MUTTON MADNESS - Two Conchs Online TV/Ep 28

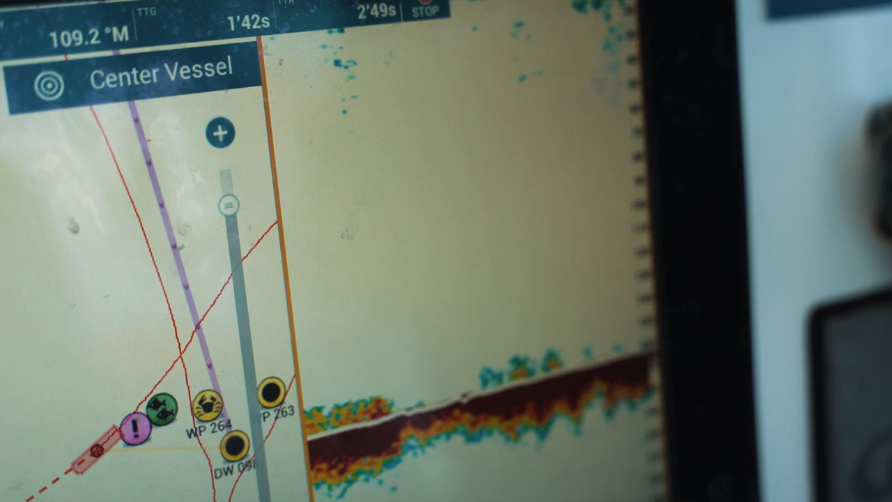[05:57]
And we can switch over to the high frequency, where you're going to see your bottom gets a little bit thinner, and we're going to get a little bit narrower beam, but we're going to be able to see fish that are right under the boat with that little bit narrower.
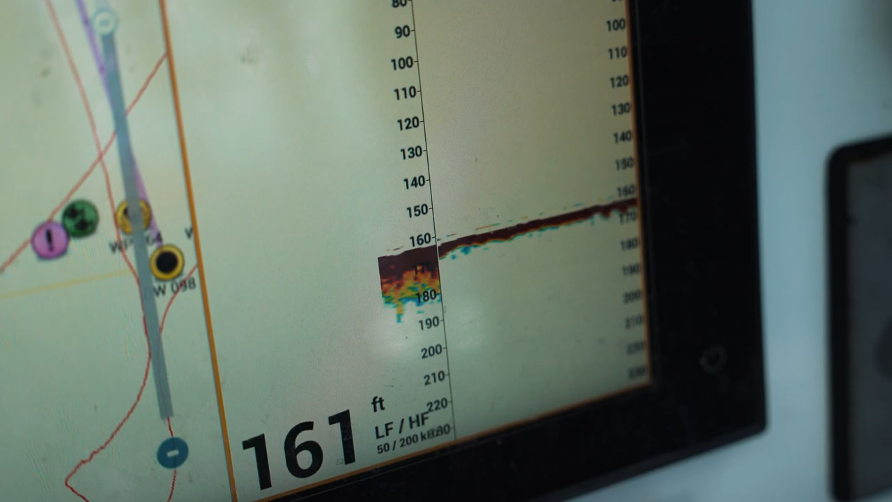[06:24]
On screen: depth 161 ft
And it'll be a benefit because some fish will react better to the high frequency or some will react better to the low frequency.
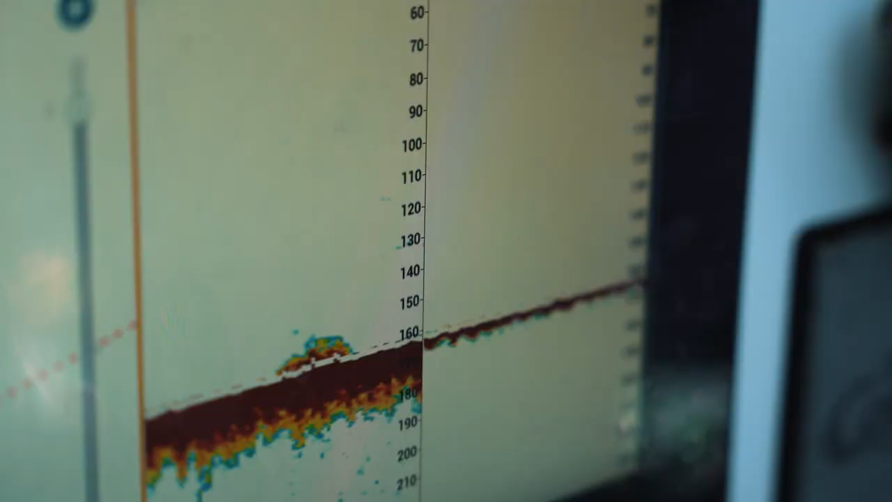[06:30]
But for the deeper water, you want to use the lower frequency.
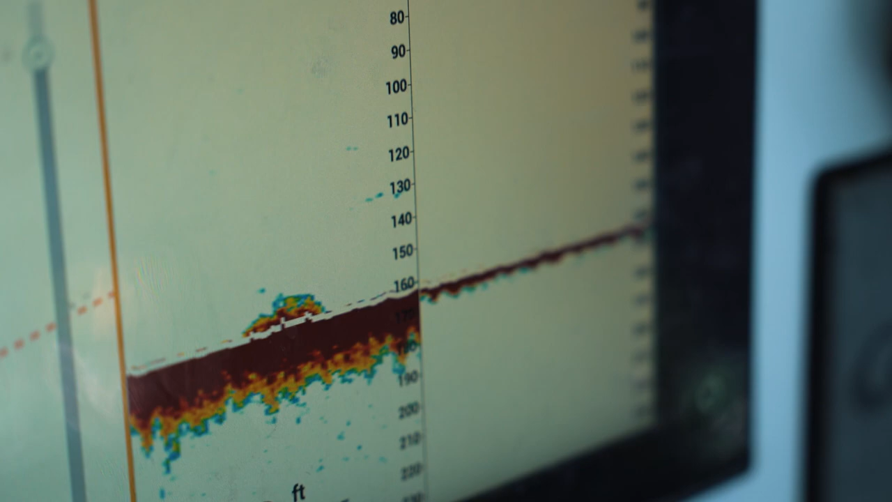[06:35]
Yeah, if you get out past a few hundred feet, you're pretty much going to be essentially beyond your low frequency because you need that lower frequency to punch into that depth. So does this screen split 3, 6, 8?
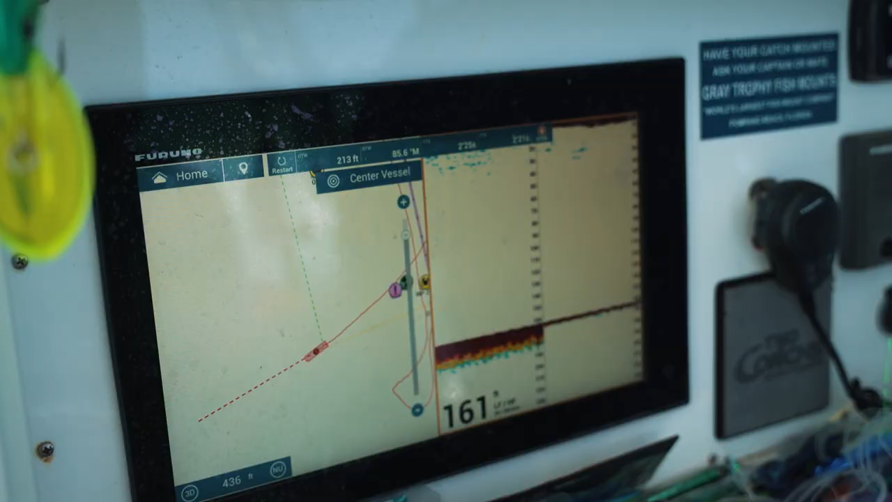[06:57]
So if we wanted to, we could go to our home screen and push on here to add a screen.
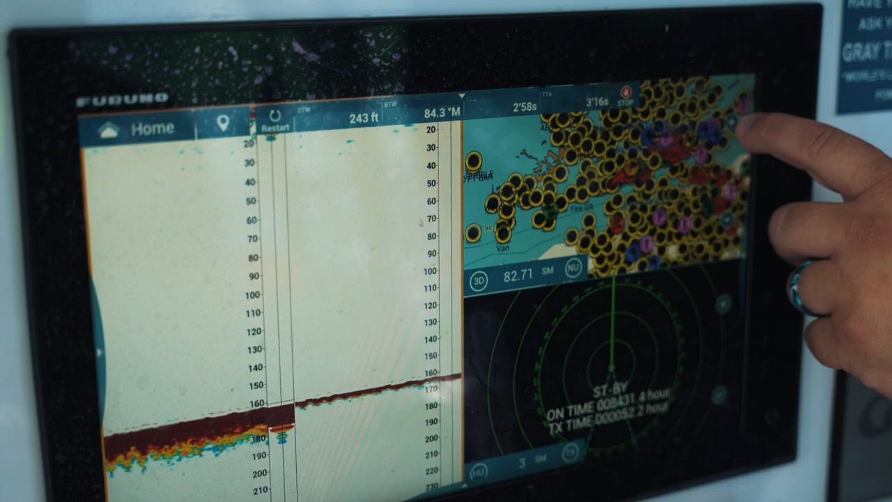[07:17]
Zoom back in on your chart here, get zoomed in onto our boat. You could have your radar up if you wanted to in your fish finder.
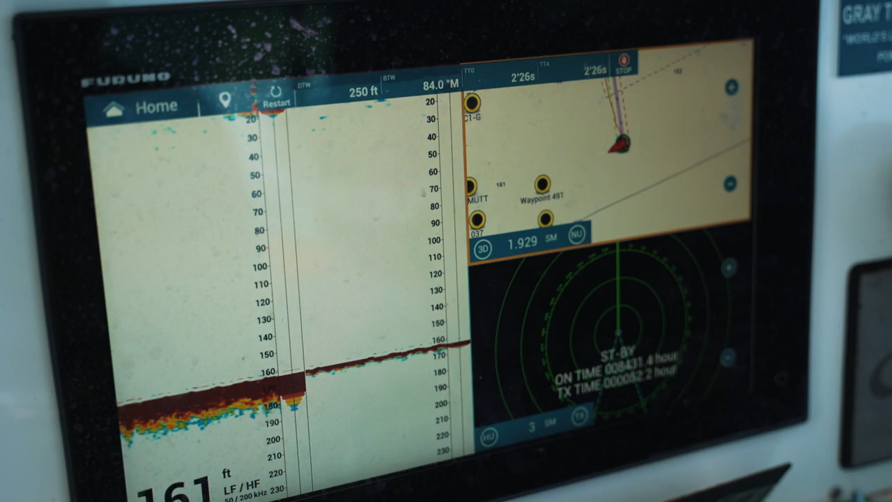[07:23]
On screen: depth 161 ft
Awesome. Some guys will run a screen like that, especially if they're out, you know, offshore. You know, they want to be looking at the bottom.